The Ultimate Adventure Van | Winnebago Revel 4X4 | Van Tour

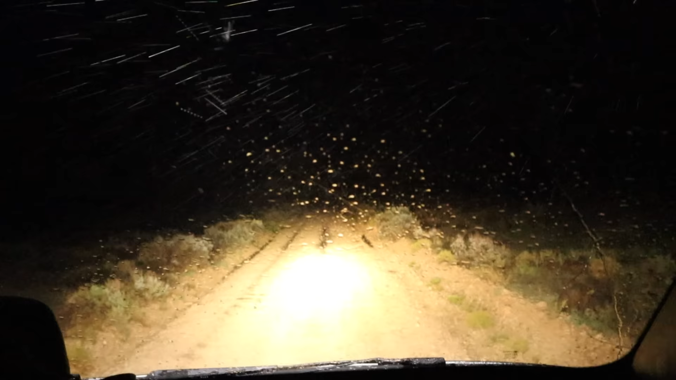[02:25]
and they make a huge difference when you're driving in the backcountry at night, or even here in Alaska driving
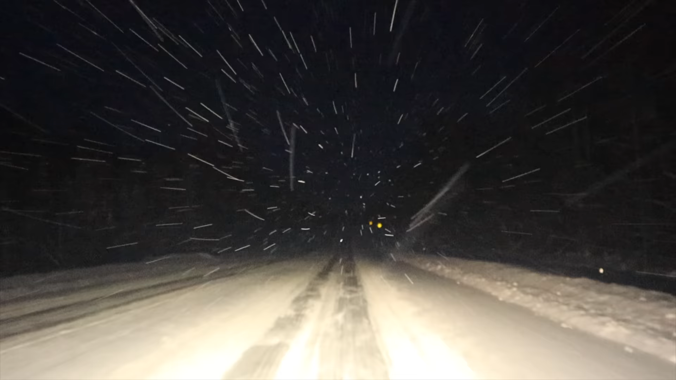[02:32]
down the highway where you have to worry about moose coming out from the trees. You'll be able to see them from a mile away.